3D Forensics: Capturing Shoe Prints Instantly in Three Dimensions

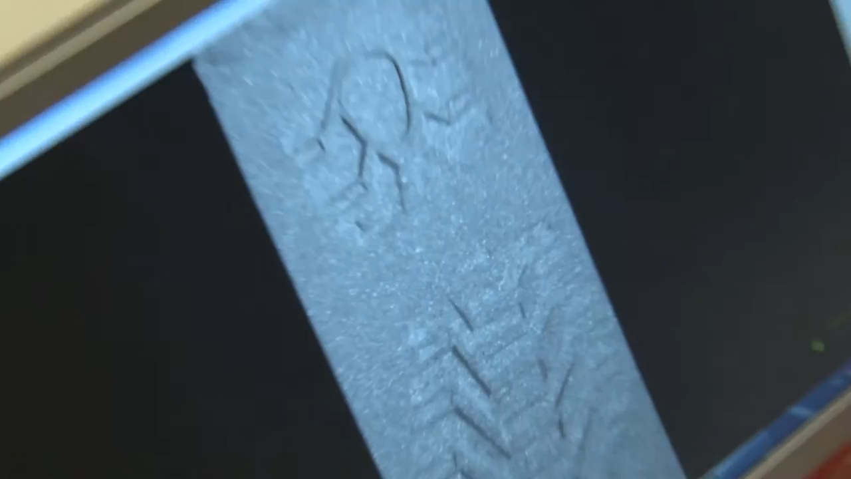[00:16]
We use a projector shining light and encoded light to the object and the camera capture from another view angle and capture the images reflected by the object.